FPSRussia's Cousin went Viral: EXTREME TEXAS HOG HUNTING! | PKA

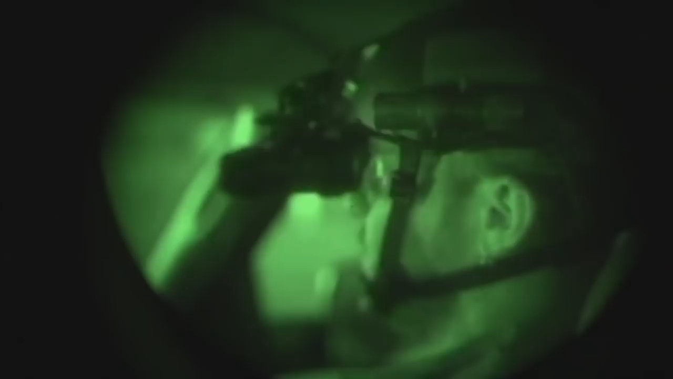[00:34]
at night with night vision goggles being a psycho like i'm like the pets and animals people are gonna hate this shit that's